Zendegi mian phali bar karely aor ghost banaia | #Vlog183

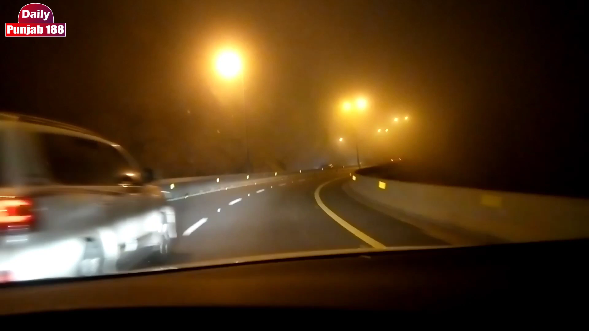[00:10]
ہاں جی دھندر نظر آ رہی ہے دھندر میں ترس گیا ایسی ویسے تے اج نظر آ گیا دھندر میں ڈرائیو کر رہا ہاں تے شاید صحیح تیرا نہ دکھا سکا میری دھندر پہا رہی ہے جی